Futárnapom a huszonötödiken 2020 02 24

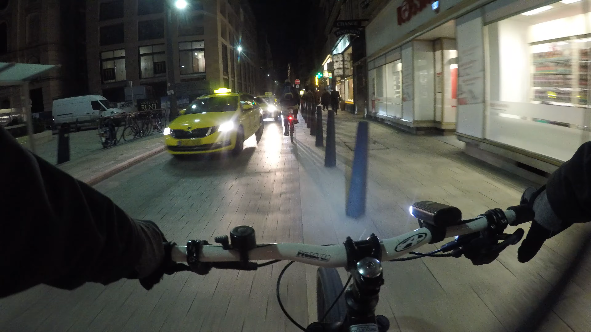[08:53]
Megölni is komolyan. És nem tudom megelőzni, mert folyamatosan jönnek.